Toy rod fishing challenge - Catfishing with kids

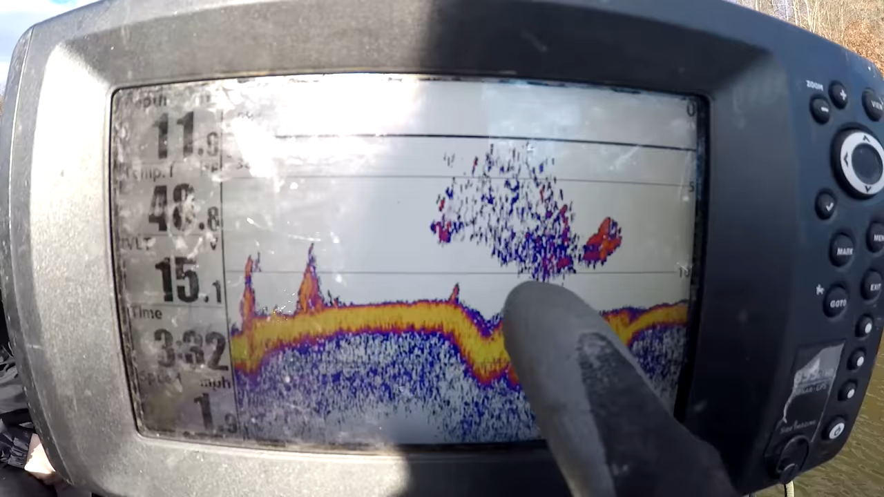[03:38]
All right there's a nice school of shad right there.
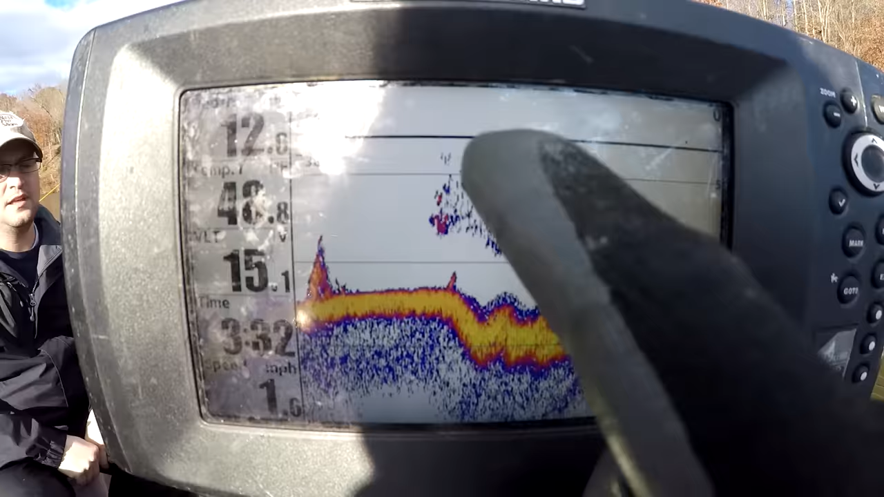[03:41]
We're going to throw the cast net right on them bad boys and get ourselves some bait.